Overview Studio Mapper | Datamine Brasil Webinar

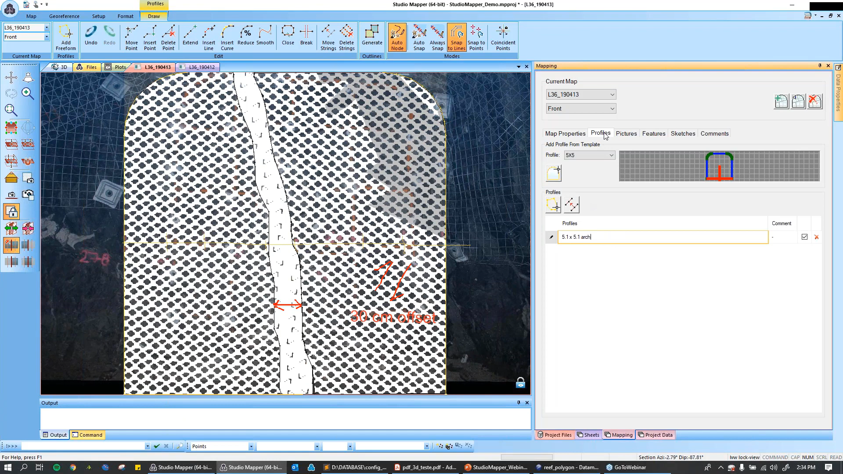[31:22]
eu tenho estruturas mapeadas e classificadas então
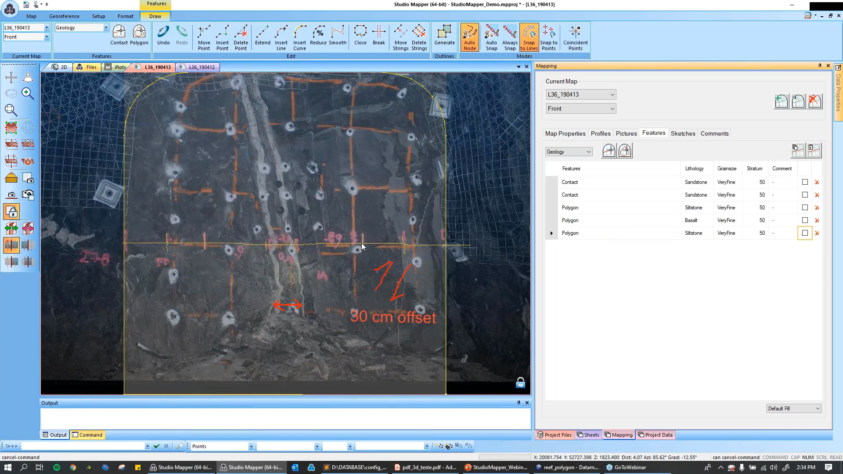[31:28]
a partir dessa foto é possível estar
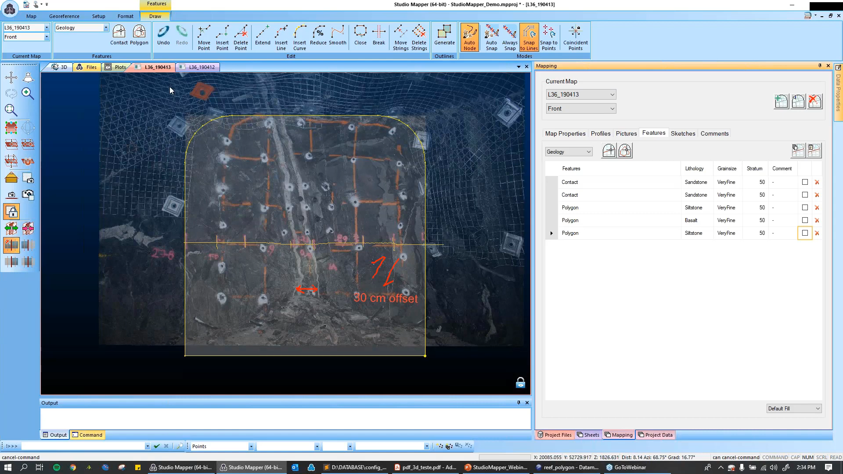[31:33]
inserindo essas informações usando a foto como orientação vou criar um novo aqui vou criar um novo mapa eu
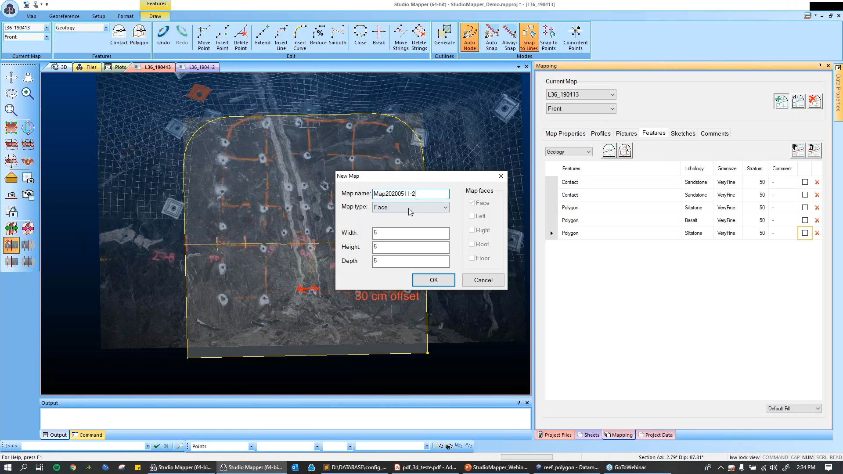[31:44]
vou fazer só de face ok eu tenho aí uma tela em
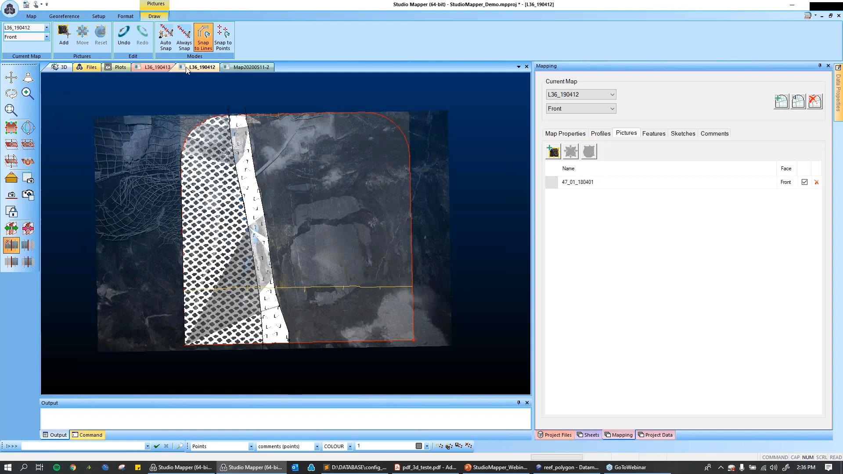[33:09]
livre para começar a mapear tá bom aqui dentro de todas as fotos anteriores desse mesmo avanço a gente tem a presença dessa estrutura
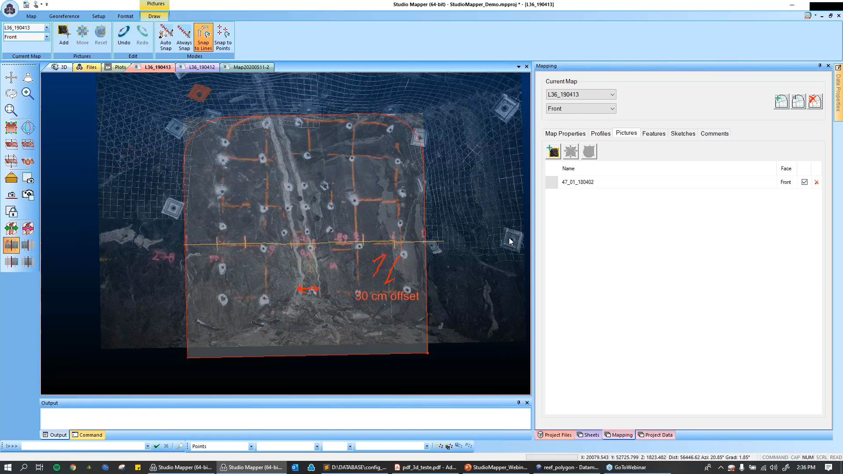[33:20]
essa estrutura tá então bom está sendo mapeado aqui vou marcar aqui de novo o contato e depois tem
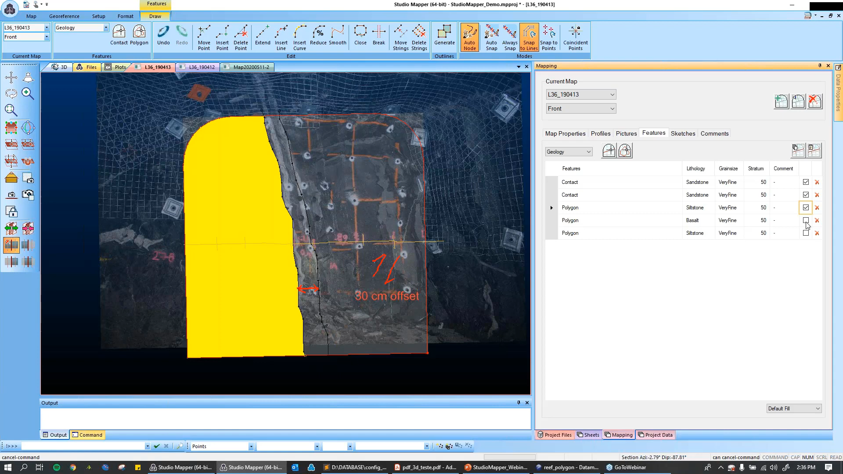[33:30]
a opção do polígono do basalto tá
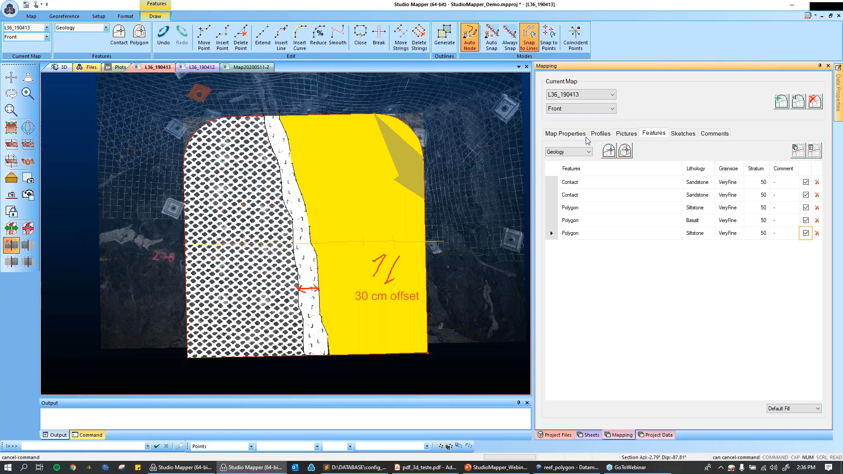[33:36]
eu vou voltar no mapa que eu criei agora
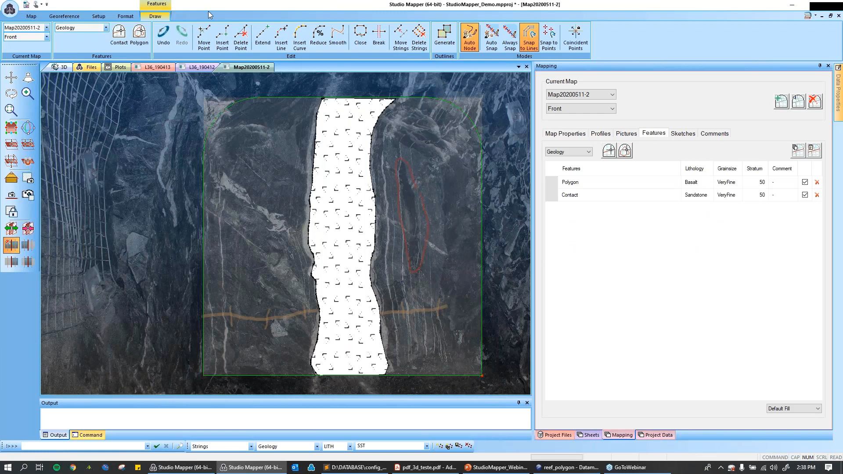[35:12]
depois de ter criado o profile e de ter definido alguma coisa mesmo depois de ter criado apenas o profile eu já consigo estar levando isso
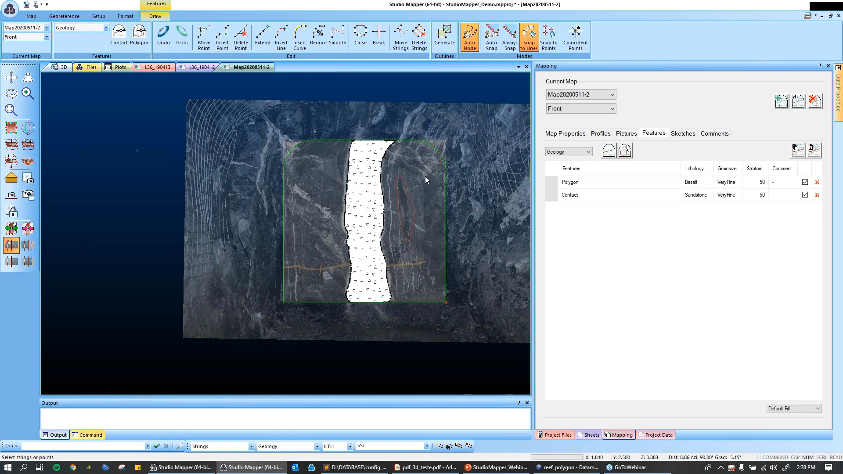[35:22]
para o ambiente 3D tá então para diferenciar eu preciso de uma linha de base né para estar levando essas informações essa linha de base foi criada a partir
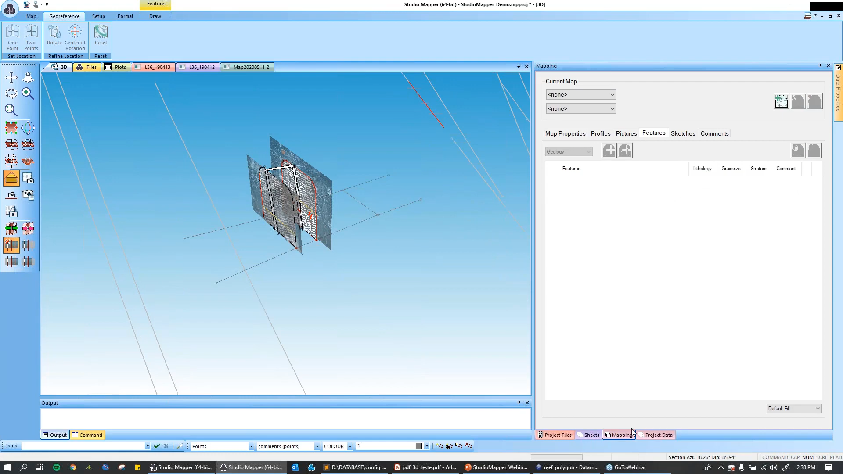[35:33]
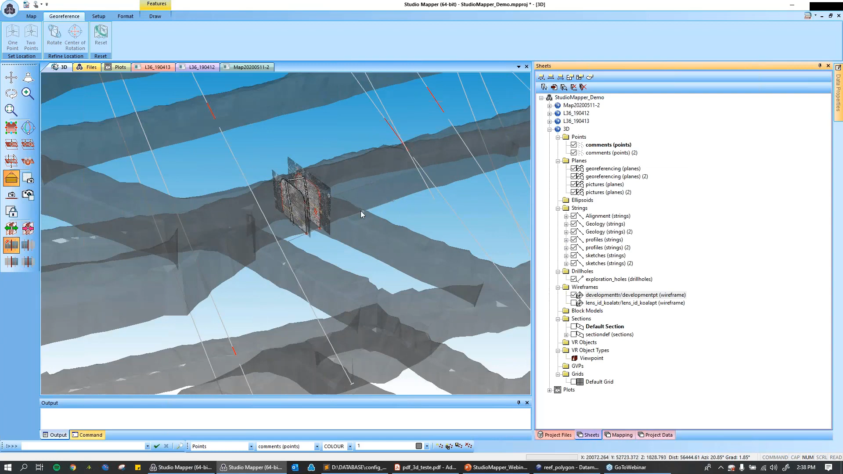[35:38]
do desenho né dessa wireframe que eu tenho tá